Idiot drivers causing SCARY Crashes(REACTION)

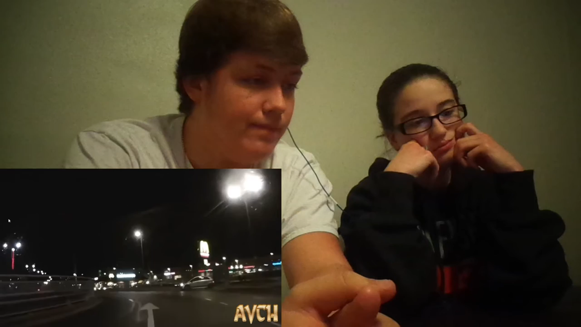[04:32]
He just keeps going. I feel like they're not braking. It's like they do it on purpose. Like the video camera ones.